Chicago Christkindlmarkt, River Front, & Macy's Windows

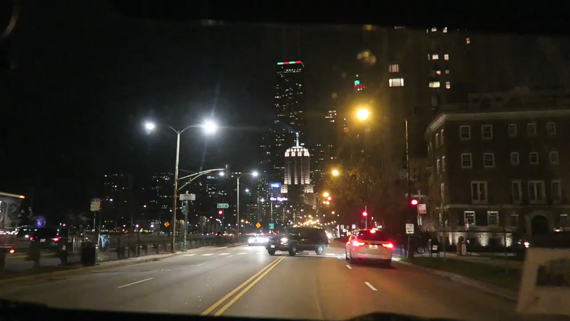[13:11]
It's one of my favorite views. So we just turned around, we went. I turned around and I missed, I missed, got on the wrong street, got off the street, turned, missed my side.